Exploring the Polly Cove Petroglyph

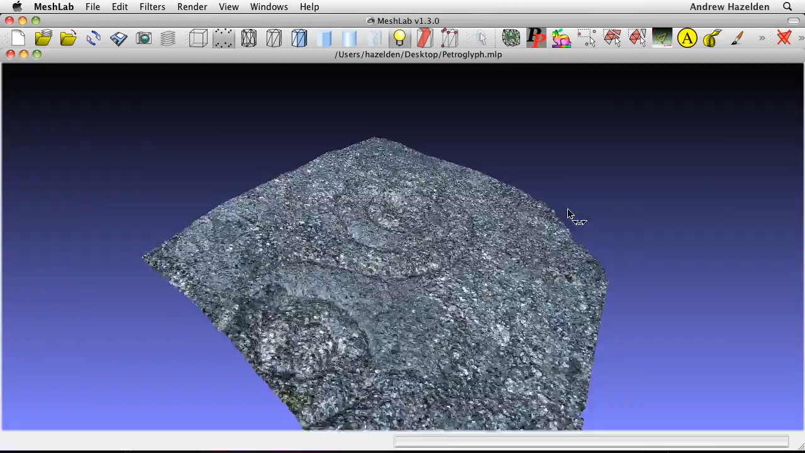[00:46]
MeshLab starts by showing the data as a textured point cloud. To make the carving details more apparent,
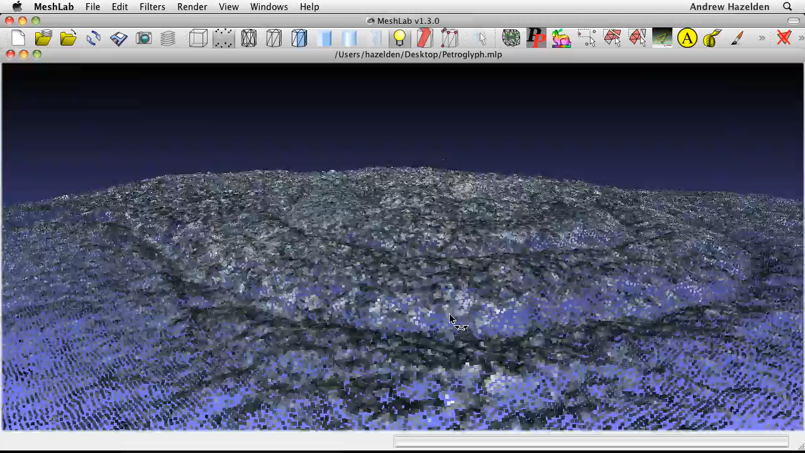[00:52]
I used a surface reconstruction to convert the point cloud data into a polygon mesh.
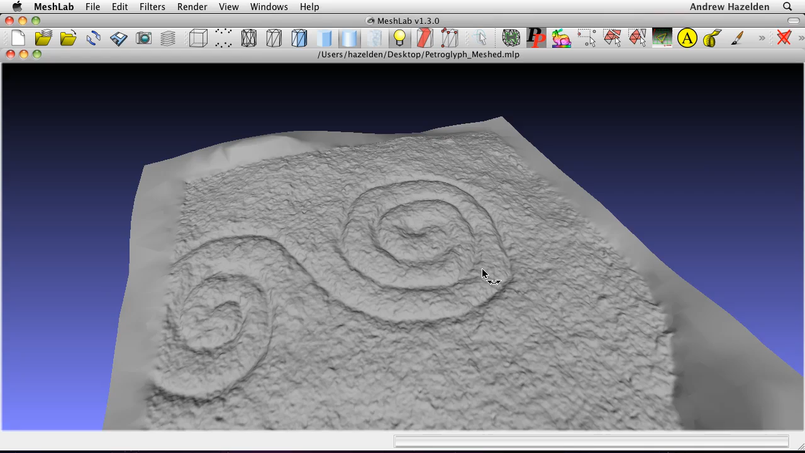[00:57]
This surface is made up of 2 million triangles. With the shaded surface, it is possible to zoom in on the carving to explore the finer details like the grooves in the spiral. A friend of mine sent photos of the rock carving to a curator with the Nova Scotia Museum. The museum staff indicated the carving looks to have been made with a cold chisel and is probably 20th century graffiti.